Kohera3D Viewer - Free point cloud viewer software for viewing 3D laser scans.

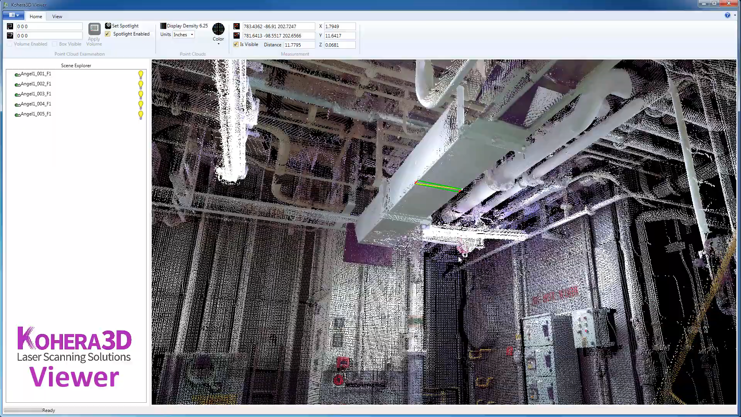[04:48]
Now, if we want to take a measurement from here down to the floor,
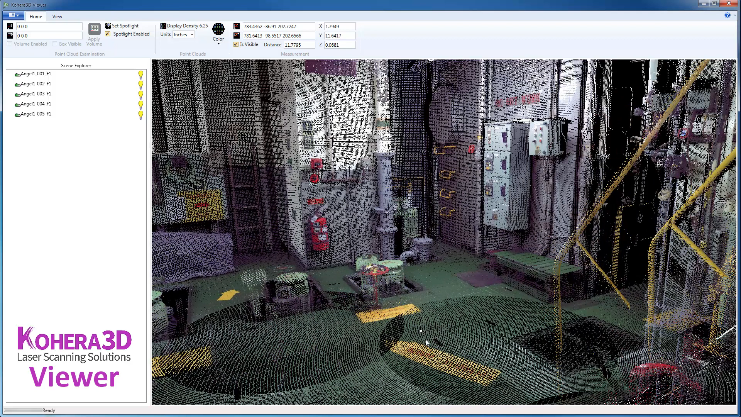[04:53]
I'll click a point on the floor and change one of these values. So, the Z here, 92.2 inches,
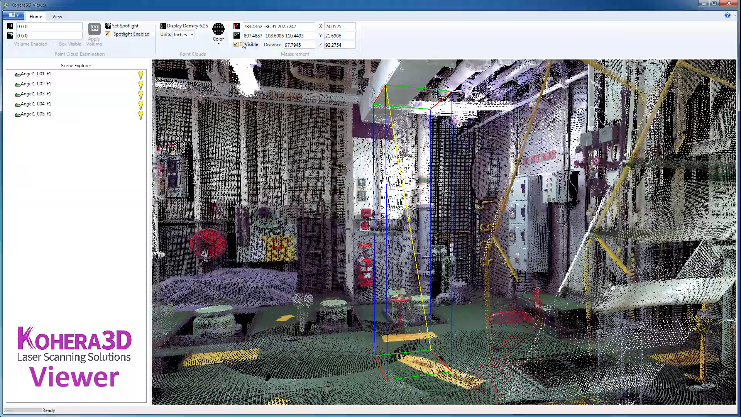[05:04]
or roughly 7 1⁄2 feet. To hide this measurement box, we'll uncheck is visible.
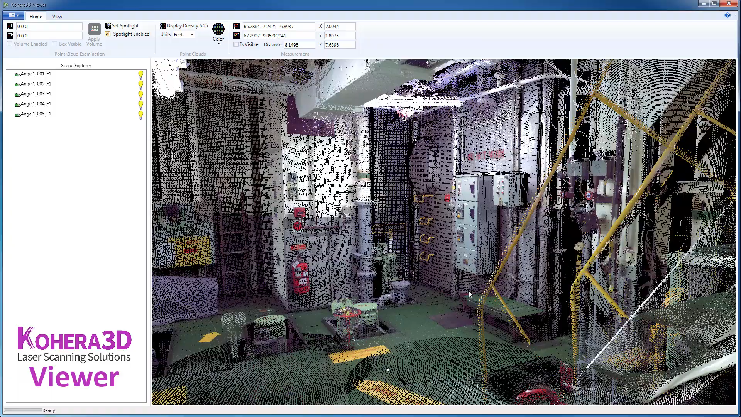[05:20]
The next thing we're going to look at is creating a volume. So, similar to the measurement here, we'll start by clicking a point, and then set the volume corner point 1.
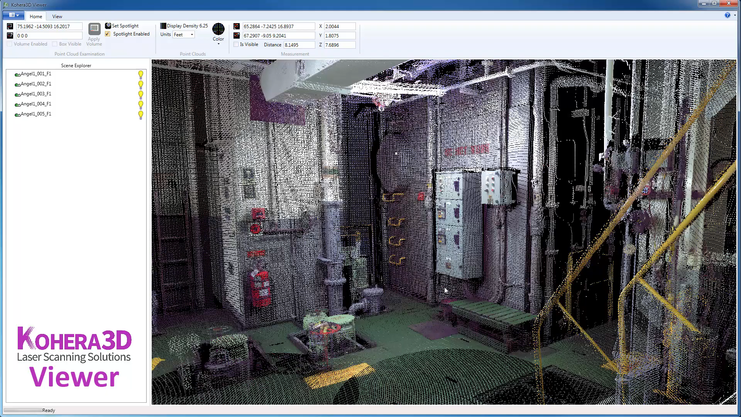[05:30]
Pick a second point, and set the volume corner point 2. If I click on the volume box,
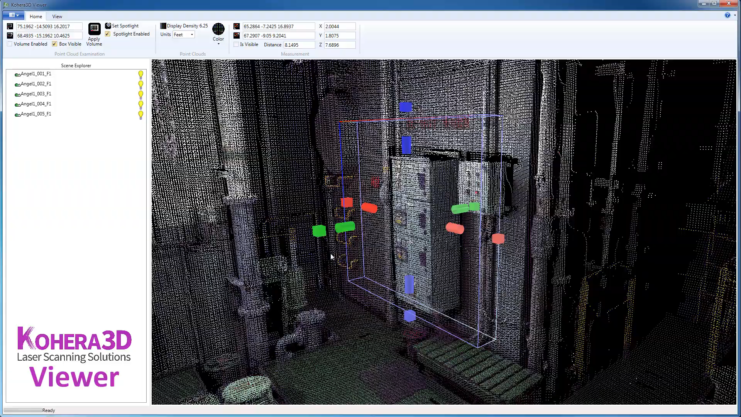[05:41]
we receive these handles, and we can use that to adjust the size of our volume.
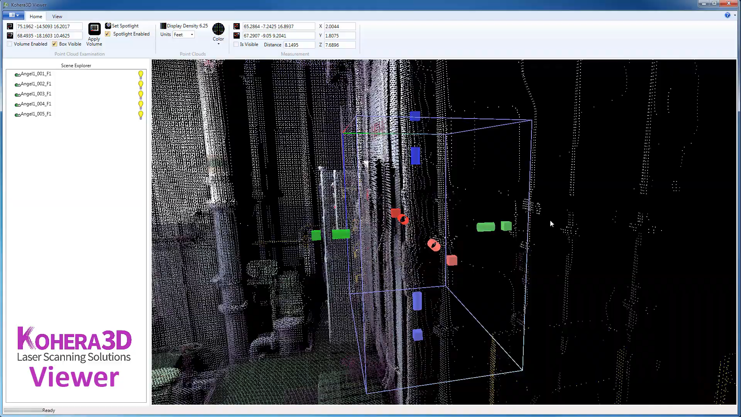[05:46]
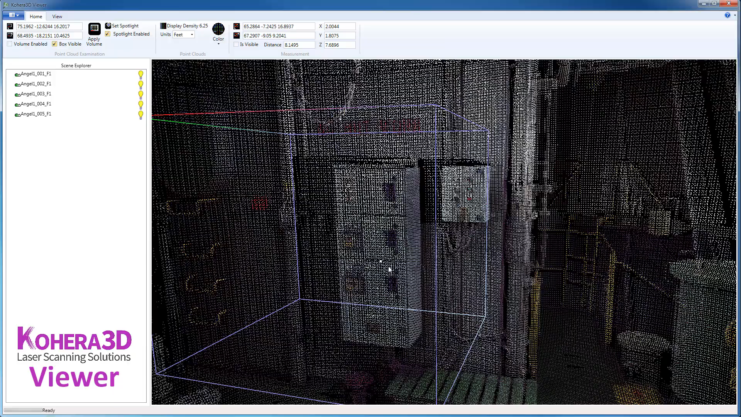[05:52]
Let me center, click that again, and let's drag that, and then we'll click Volume Enabled.
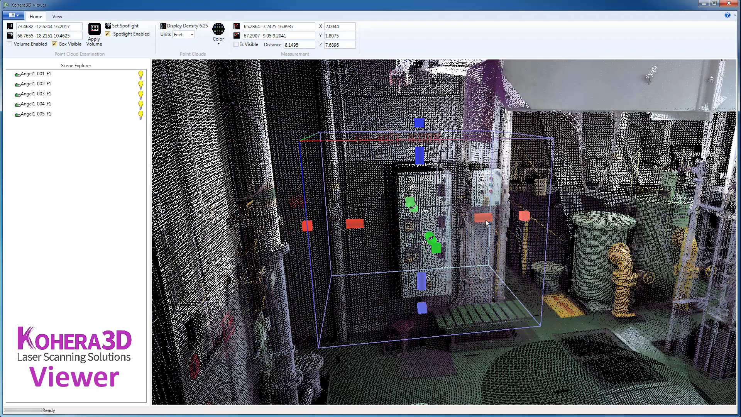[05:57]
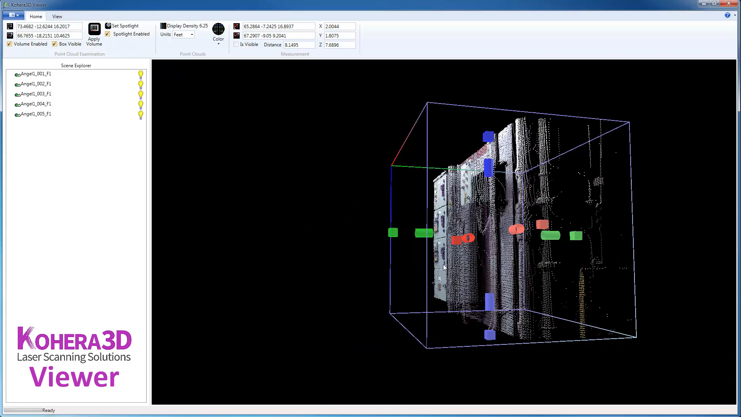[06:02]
And now we have a volume for that particular area, and we can continue to adjust these if we need to.
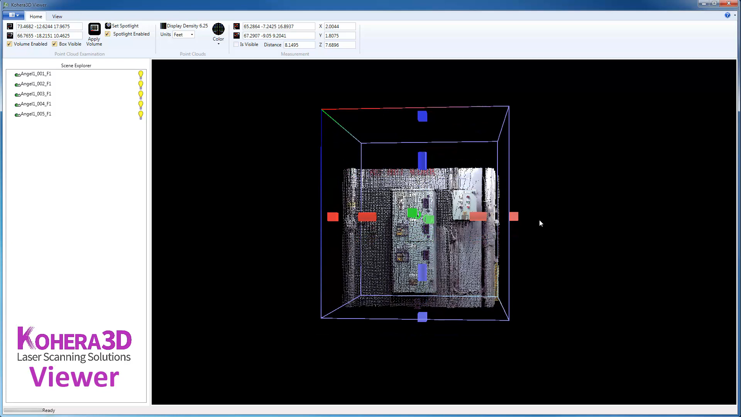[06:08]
Apply volume, and that increases the size of our volume.